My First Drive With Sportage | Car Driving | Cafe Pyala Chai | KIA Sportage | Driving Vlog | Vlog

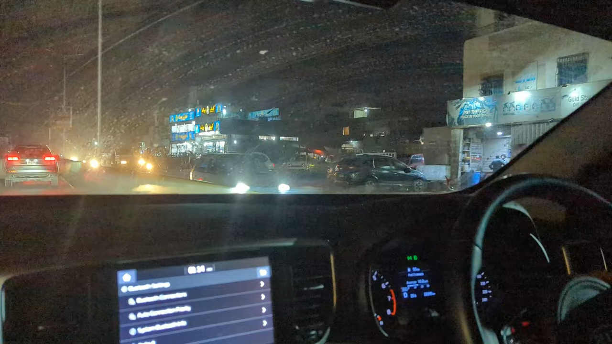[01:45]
फाइनली हम पहुंच गए हैं कैफे प्याला। ला ला ला ला।